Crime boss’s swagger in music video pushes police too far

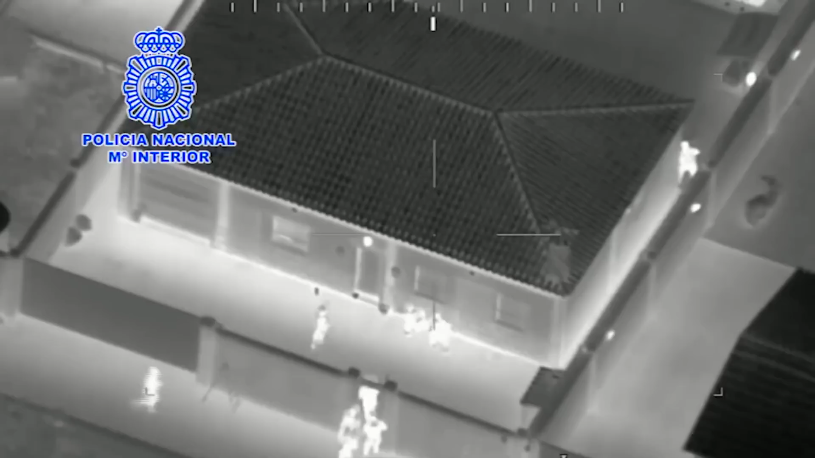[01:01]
when a huge police operation arrested 30 associates of the cartel. This is footage from the raids that night.